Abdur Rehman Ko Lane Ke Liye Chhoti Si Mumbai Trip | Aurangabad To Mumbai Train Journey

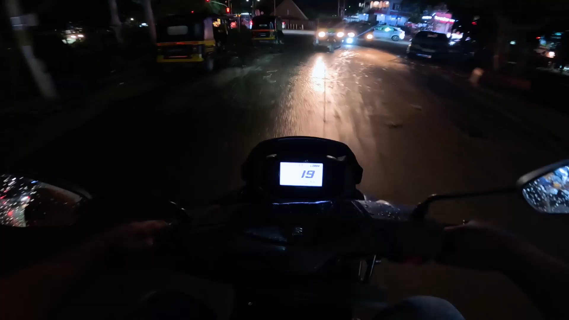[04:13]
and you can see that there is a lot of traffic here on this signal.